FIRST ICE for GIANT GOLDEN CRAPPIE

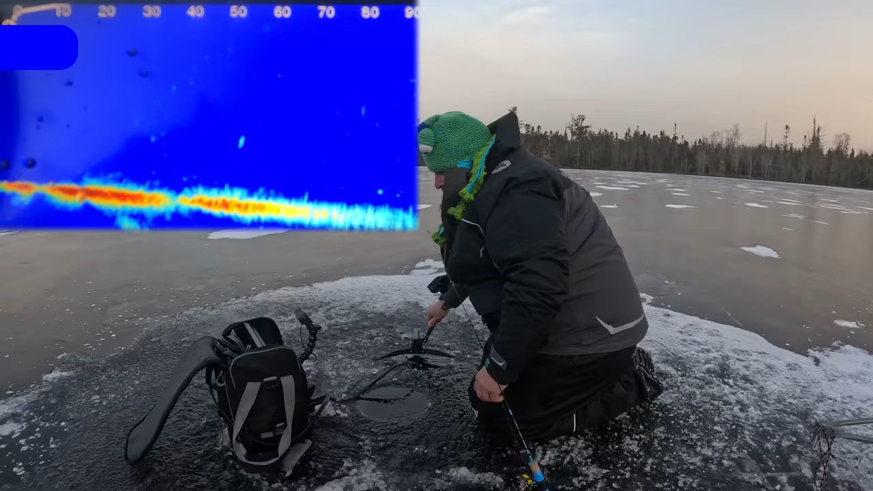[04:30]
I'm gonna show you here how I find these fish with forward facing sonar. I have it set to forward mode. You can see the zero on the top left is where I'm sitting, and then the numbers respectively across the board show how far away I'm looking. Now I'm dropping the sonar back down, and as I turn that pole, it points 360 degrees around to wherever I am pointing it. So there you see some fish up off the bottom, 50 and 57 foot away.
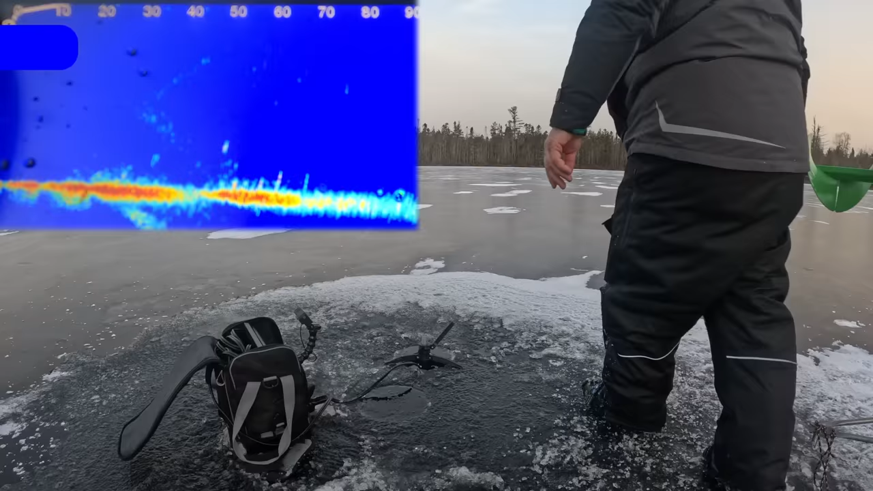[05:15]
Those are definitely crappie up in the water column. And the ones under them could be crappie as well, just hanging out at the bottom. They look decent enough size that they either are big yellow perch or they're more crappie. You can see they're moving around. They're a little bit skittish with this super thin black early ice where they can see me, hear me, and the wind is kind of keeping them moving around. But what I'm going to do now is I'm going to get my bearing to where those fish are for direction wise, because you don't want to miss them by even a foot.
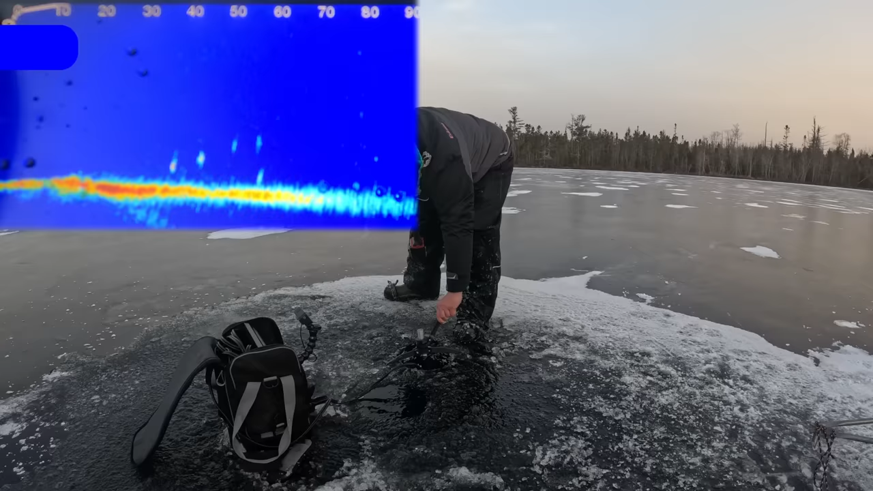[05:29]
There they are at that direction, and I'm going to pace off exactly 55 feet to kind of set myself right in the middle of the two, and then I'm going to go over and drill at 55 foot. Hopefully they don't move before I get there, but as you can see, they're moving a little bit just from hearing me walking. And if you look at 57 foot, you can see where my auger just entered the water column. And there's still a couple crappie on the bottom there,
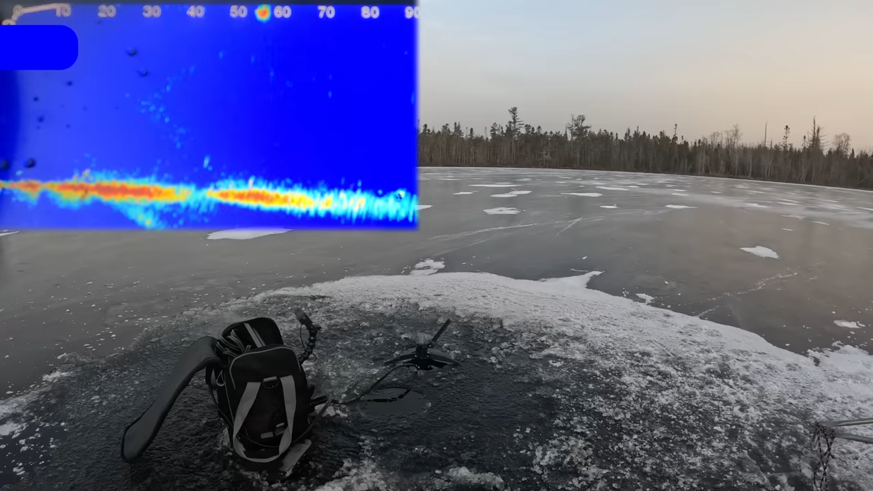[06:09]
but they pretty much moved out of the water column, either to the right or left. But at least now I'm in the right area to catch those fish that were 55 foot away, because they were not moving over to where I was sitting. And I'm going to come back and check and see how I did drilling, see where the fish are.
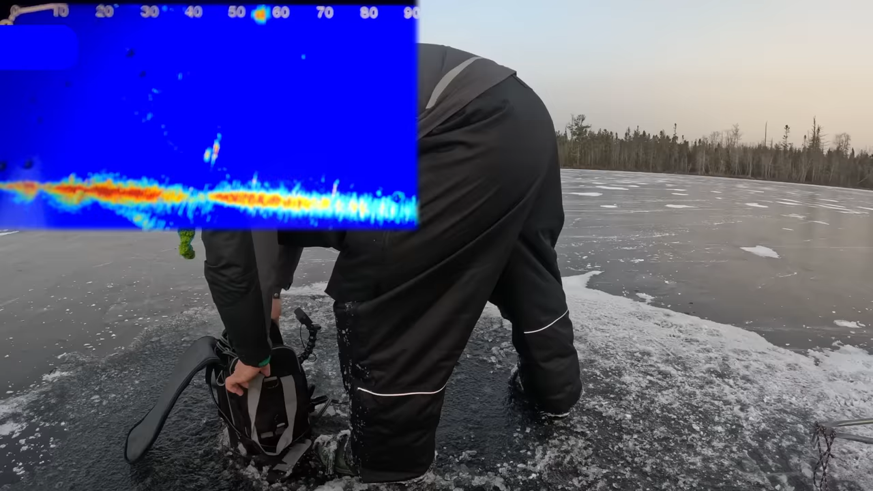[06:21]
It looks like they did kind of move back towards where I was set up originally. But now that I'm closer, I'm going to go and take the live scope over and set up on top of where
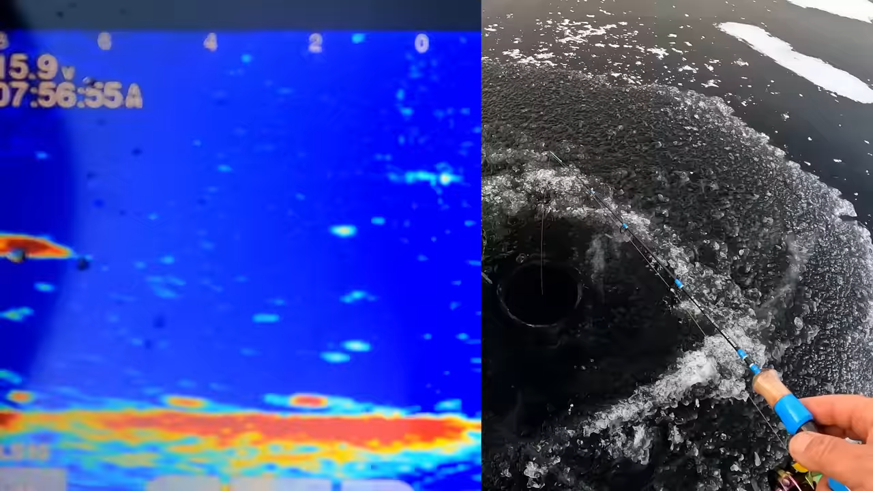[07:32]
That's a big one. Here he comes.
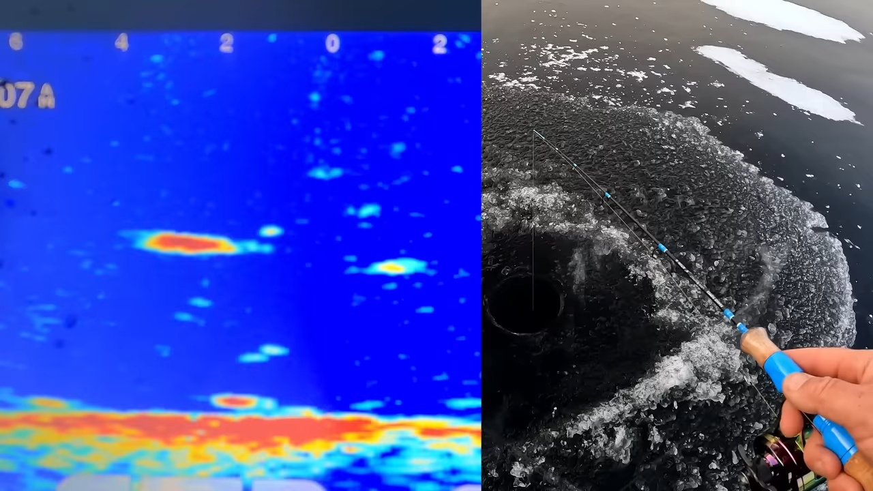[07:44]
Come on, baby, bite it. Got him. That's a good one.
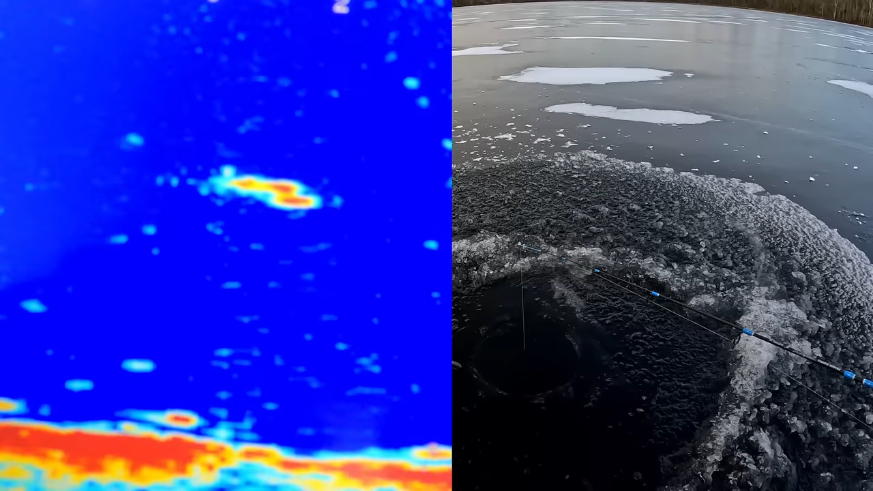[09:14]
There he is. Got him. Another good one. Another good one.
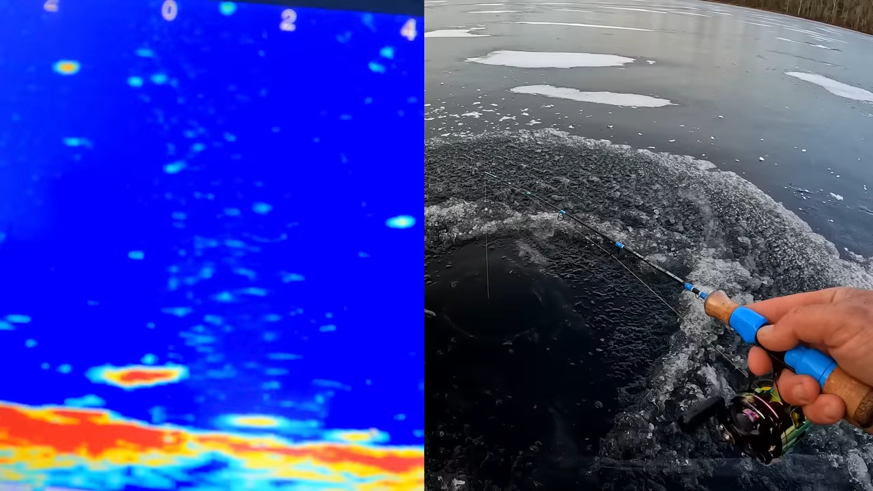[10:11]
Still might be a perch. So hard to feel it with this wind. There he is. Feels like a perch. Feels like a decent perch. Yep. Nice yellow.
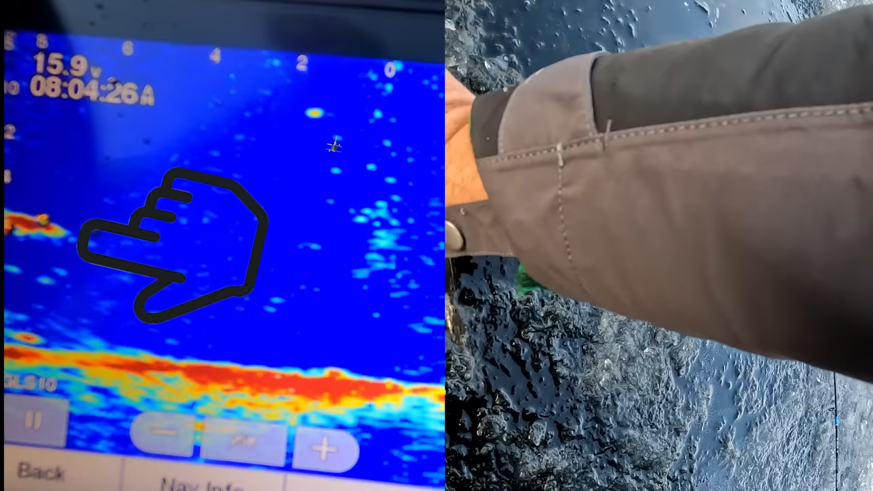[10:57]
He's sharp. Just under 10, 9.5.
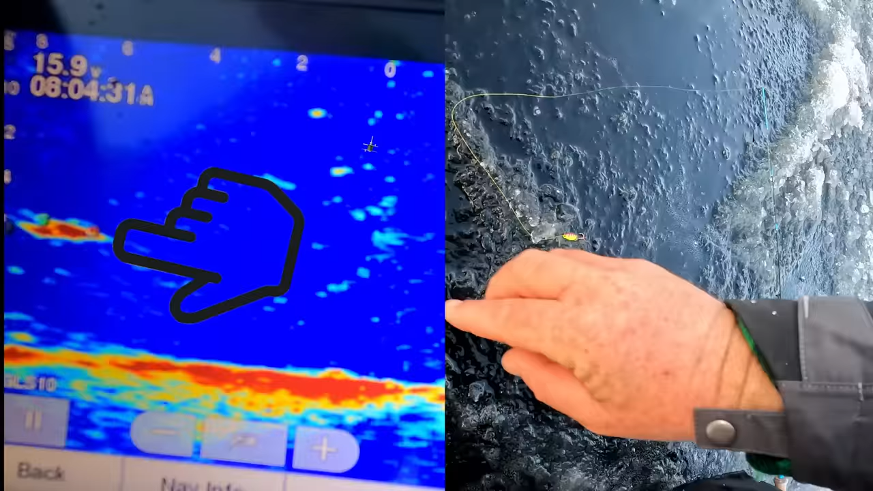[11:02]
Get him back. Oh, big crappie.
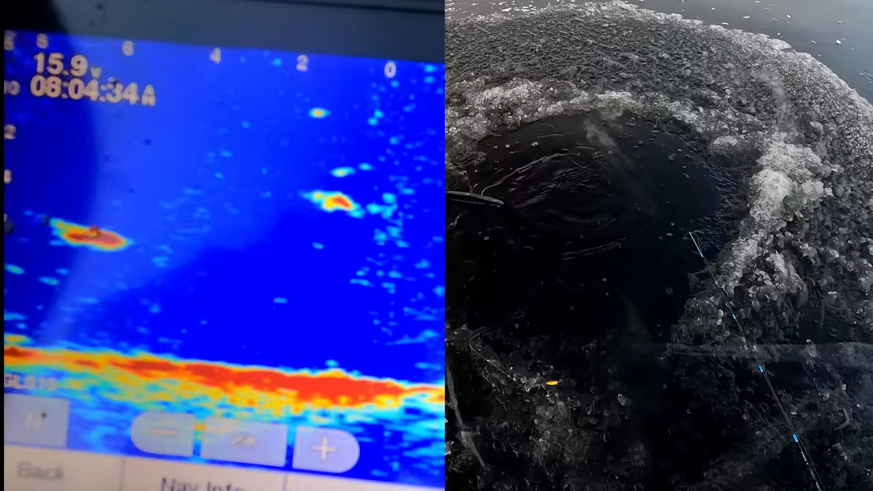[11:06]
Big crappie. Shoot. Get down to him.
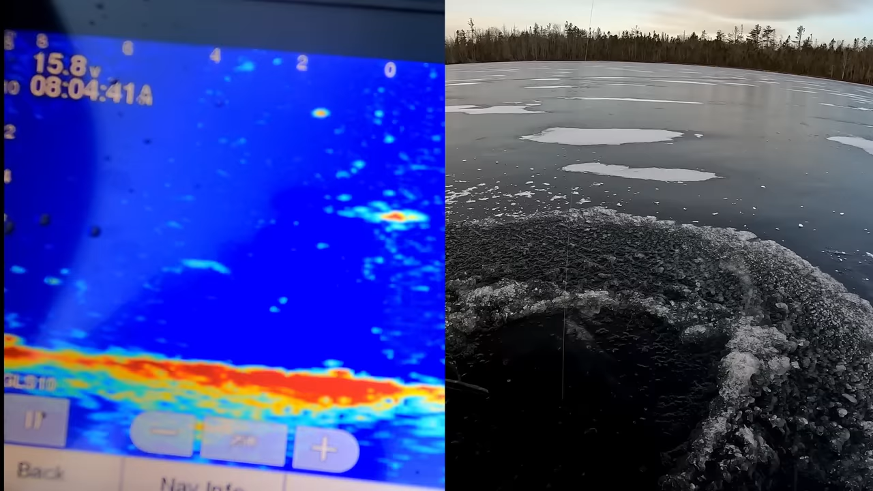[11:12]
Come on, come on, come on. Get down. Get down. Get down. There's two big crappie on the screen.
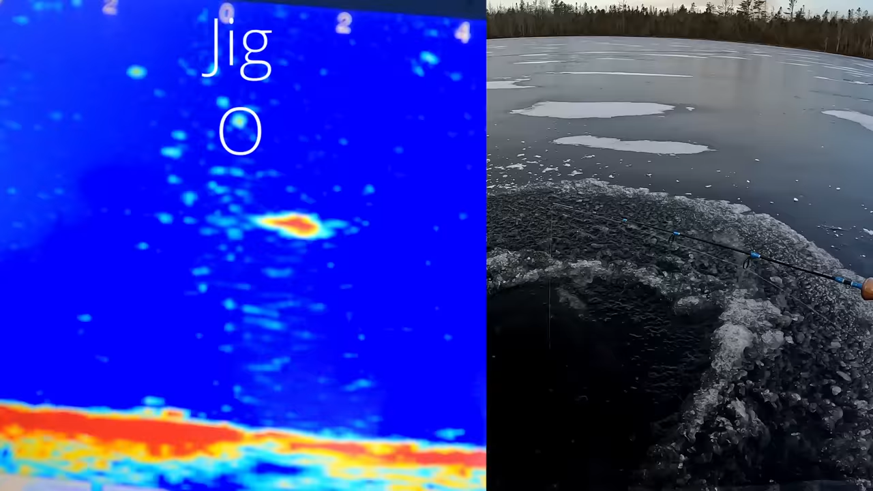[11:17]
I got no worm on, but I'm in a crappie's face right now.
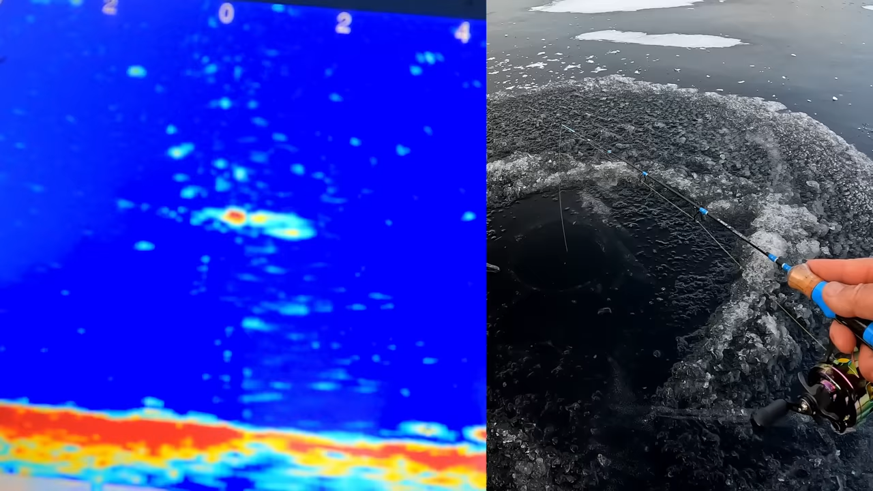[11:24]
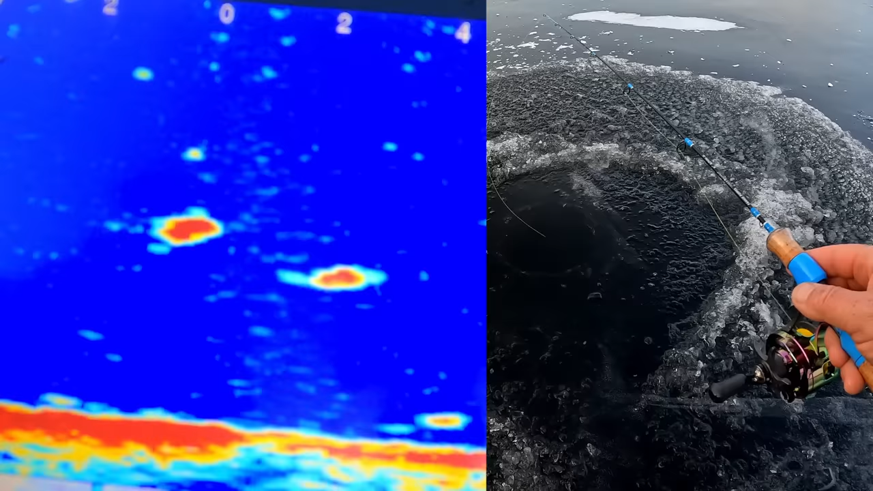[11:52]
Those are two big slabs right there, guys. Two big slabs.